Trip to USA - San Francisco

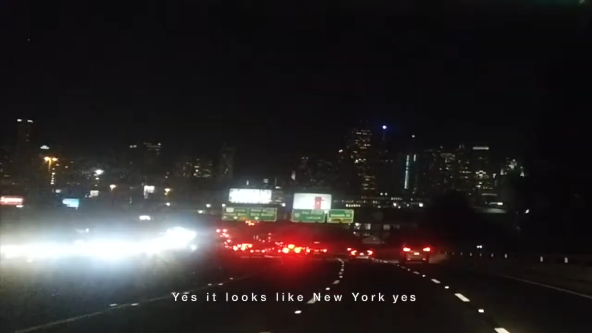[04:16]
Yes. No, it looks like... And that is Bay Bridge. It looks like Green Man.